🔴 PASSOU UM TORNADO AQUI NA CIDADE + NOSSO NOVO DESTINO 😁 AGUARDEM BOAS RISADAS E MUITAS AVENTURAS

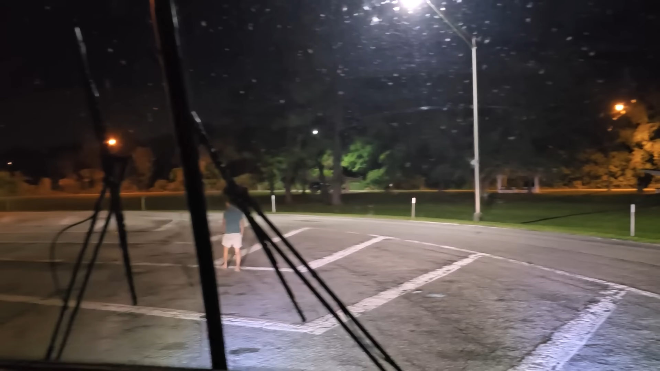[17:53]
Pessoal, estamos a 30 minutos só do camping e essa é a última rest area que tem antes do camping e não tem vaga, tá lotadaço de caminhão.